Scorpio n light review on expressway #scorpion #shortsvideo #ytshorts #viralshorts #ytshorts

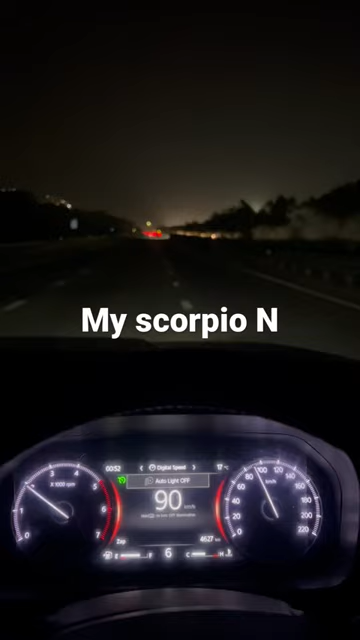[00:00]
अभी हम लोग यमना एक्स्प्रेस वे पे चल रहे हैं और अभी मैं आपको इसकी लाइट का रिस्पॉंस दिखाता हूं जो कि मुझे तो हाइवे पे ठीक लगा बाकी आप लोग बताएगा कॉमेंट में